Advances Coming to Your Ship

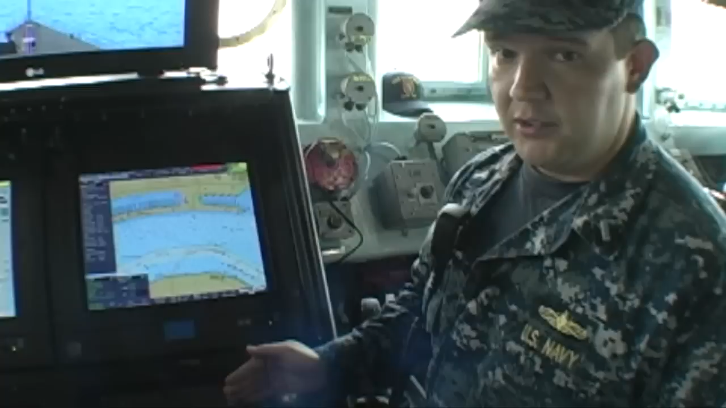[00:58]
So it's not really making it like we're thinking any less. It's just taking a lot of the worry out of it, and it's giving us a real-time, quicker picture of exactly where we are in the world.
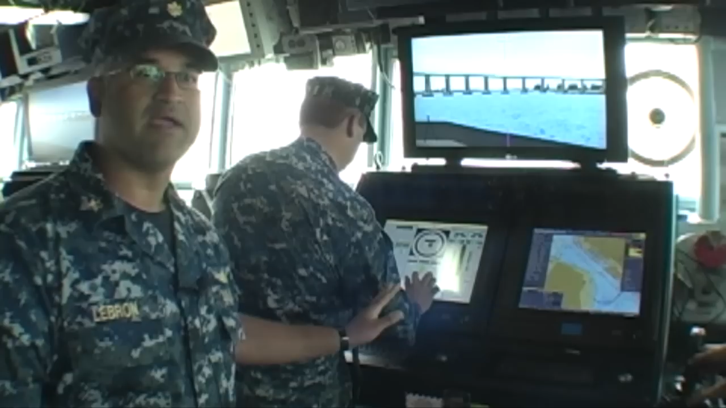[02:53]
He's navigating the ship all by himself on the simulator. We have the charts here on the right, and he can just take a quick glance. It's not going to be precision navigation if he's by himself, per se, but the system gives him where the ship is tracking. It gives him a vector of the predicted location where the ship is going to be a few minutes down the road. And over here on the left, he has the ability to control the engines. All he did was a little bit of touch screen action there and accepted the order, accelerated the ship.
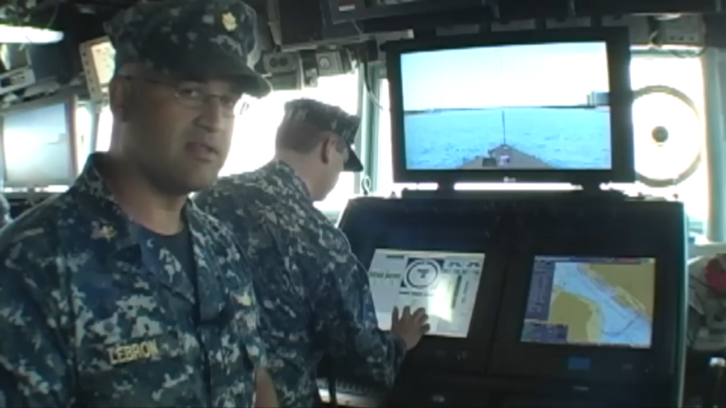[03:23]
He's controlling the helm all by himself. Ensign Coleman gave us a tour of the simulator's touch screen interface.